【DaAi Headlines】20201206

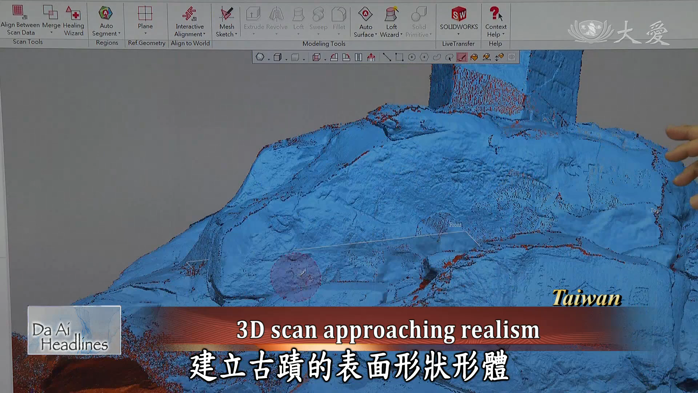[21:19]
A highly dense point cloud scan may establish an accurate model.
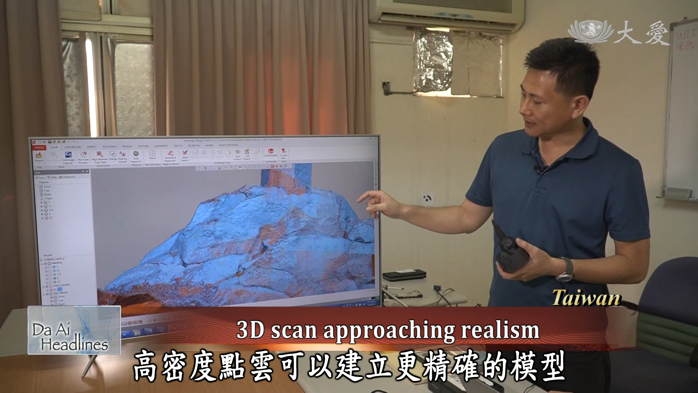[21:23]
Along with cameras, the colors of an historic site can be combined with a point cloud model, making it more realistic.